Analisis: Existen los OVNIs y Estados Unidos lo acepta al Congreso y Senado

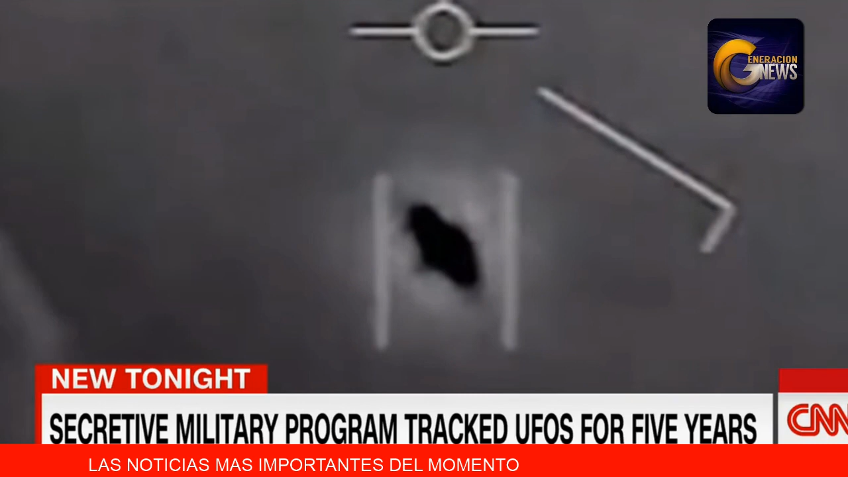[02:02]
un meteorito pasó cerca de la tierra. Entonces uno dice, ¿por qué eso no lo dijeron nada antes? Bueno, me imagino para no preocupar la gente y que la gente no salga en masa. Pero sí han visto objetos voladores no identificados. Carlos, tú y yo hemos hablado de esto en otras ocasiones, de si estamos solos o no,
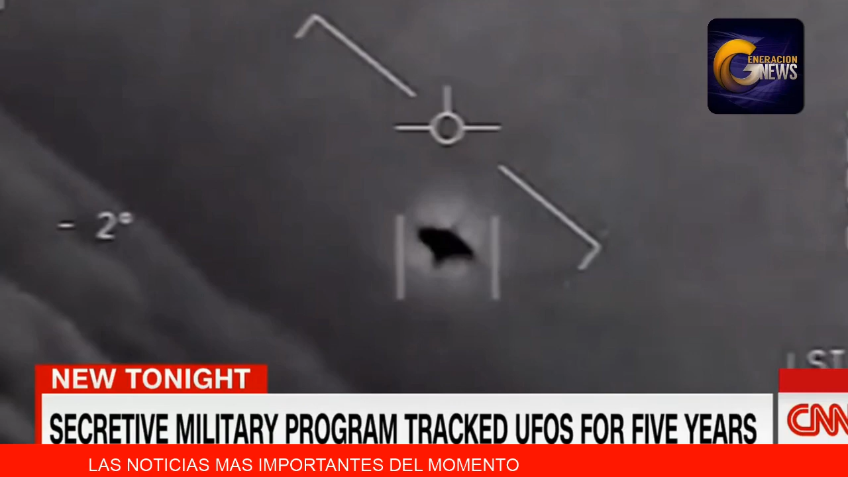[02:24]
pero ahora oficialmente se sabe de que el Departamento de Defensa de Estados Unidos verdaderamente ha estado investigando los ovnis.